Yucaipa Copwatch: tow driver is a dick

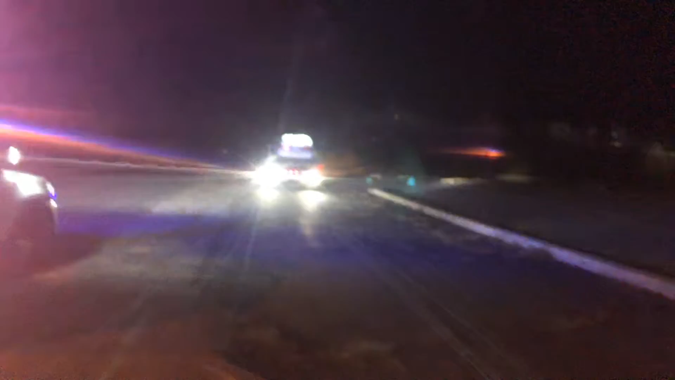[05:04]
So I knew something was up But again, I don't know if they were still driving and trying to pull him over or if they had pulled him over already Oh Okay, sorry. I was looking up the road. I thought we had another traffic stop It was just the traffic light changing Yeah, he's gonna have to do a u-turn and pull out from here Yeah, this is another grave aldo you know, it's like